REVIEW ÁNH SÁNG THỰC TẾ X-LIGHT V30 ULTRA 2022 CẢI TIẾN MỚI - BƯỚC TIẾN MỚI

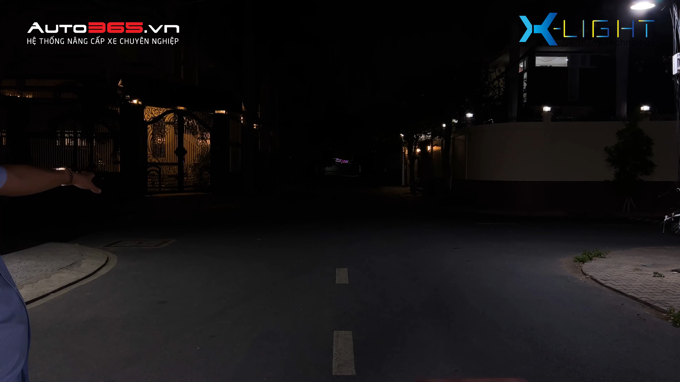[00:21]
Rồi Các bạn thấy được cái sự khác biệt chưa?